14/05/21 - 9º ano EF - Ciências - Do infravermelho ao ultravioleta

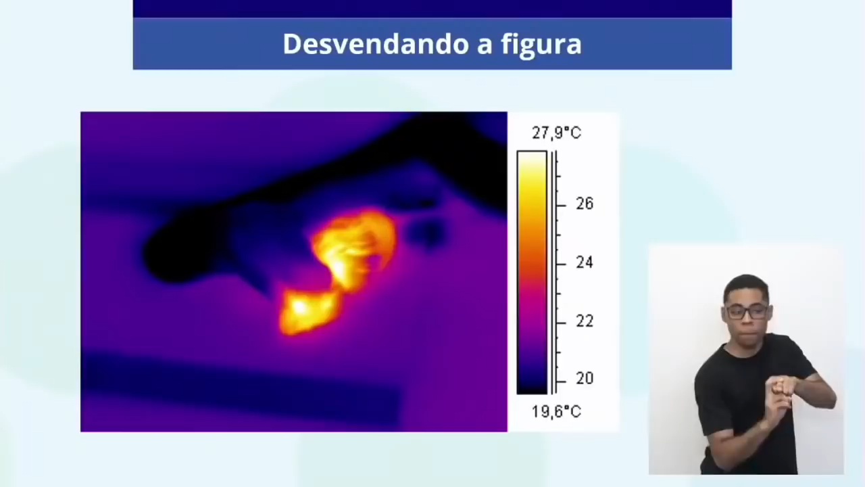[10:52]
On screen: scale top 27.9°C, scale bottom 19.6°C
Provavelmente deve ser a temperatura do ambiente, né? Do ambiente, é, porque ali tem algumas partes ali, né? Que estão da mesma cor que a cobra e tal. Ela mantém quase que o equilíbrio térmico com o ambiente que está ali. É um exemplo aí de radiação emitida pelos animais.
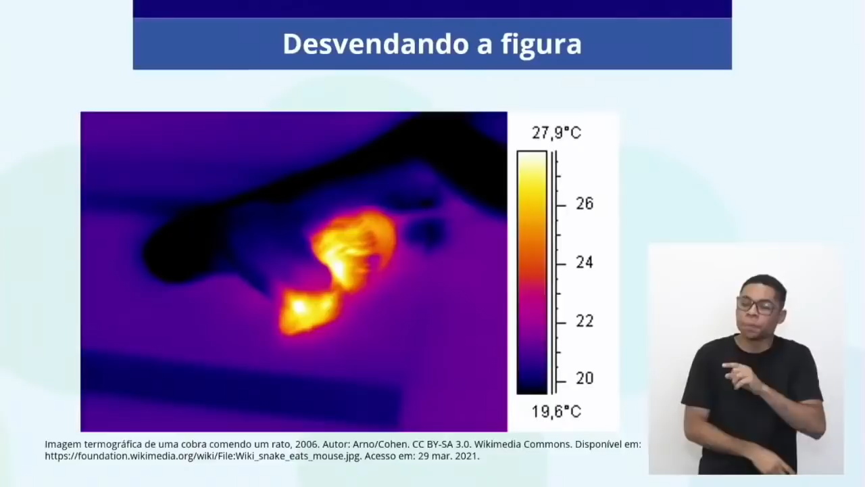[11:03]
On screen: scale top 27.9°C, scale bottom 19.6°C
A gente emite uma radiação chamada infravermelho, né? É uma onda eletromagnética invisível.
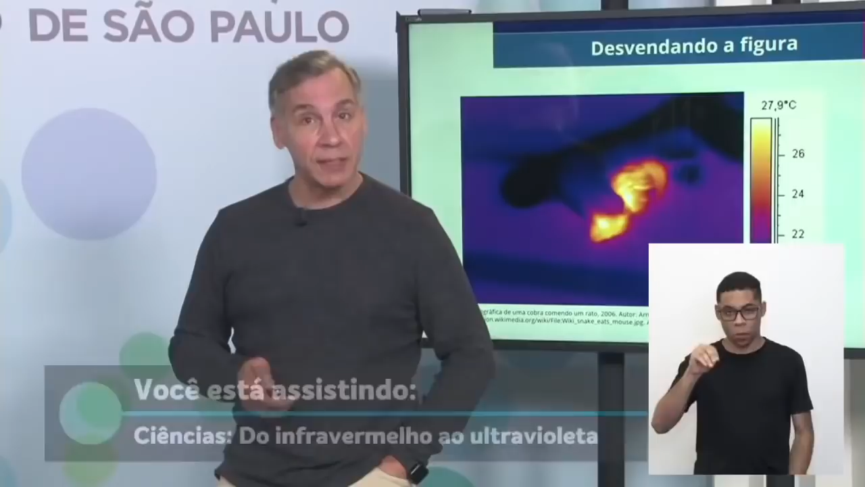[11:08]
On screen: scale top 27.9°C
Eu não posso ver apenas de uma maneira especial com um
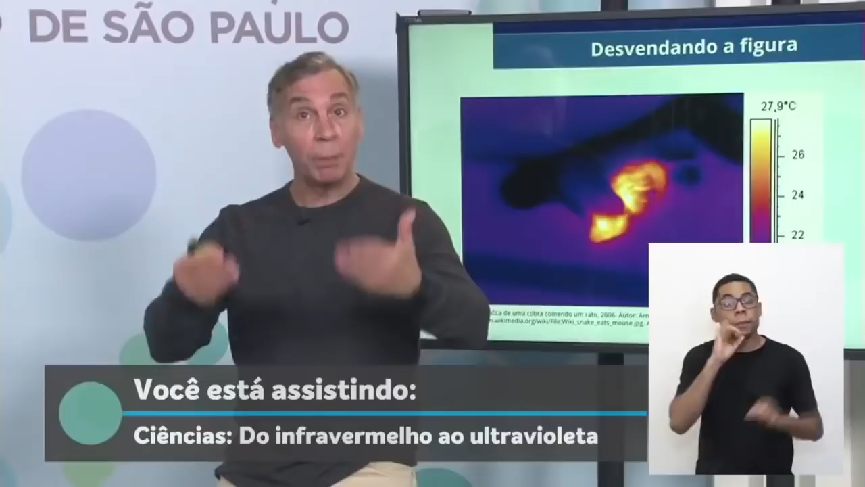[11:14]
On screen: scale top 27.9°C
aparelho que pode captar essa luz que a gente consegue detectar. Então, tem uma maneira especial que essa foto foi tirada para poder captar a temperatura emitida pelos diferentes corpos que tem aí, no caso aí a cobra e o roedor aí. Mas a gente faz isso quase tudo diariamente. Deveríamos fazer, olha essa imagem, né?